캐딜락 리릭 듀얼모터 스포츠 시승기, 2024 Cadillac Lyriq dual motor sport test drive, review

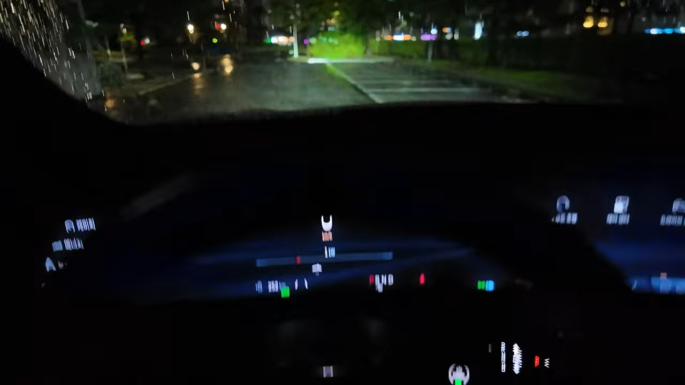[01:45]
LED 헤드램프는 광원의 폭과 직진성 모두 다 양호한 편이고요. 특히나 쭉 뻗어나가는 느낌이 좋습니다.
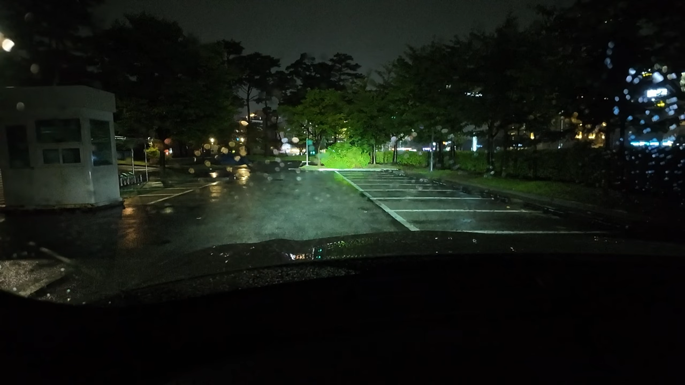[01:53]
상향으로 전환을 했을 때의 광원의 폭이 그렇게 많이 줄어들지 않는 것도 장점 중에 하나가 될 것 같고요. 시승 차량의 전면 튄팅이 좀 진하기 때문에 실제보다는 살짝 어둡게 보이는 것 같긴 해요.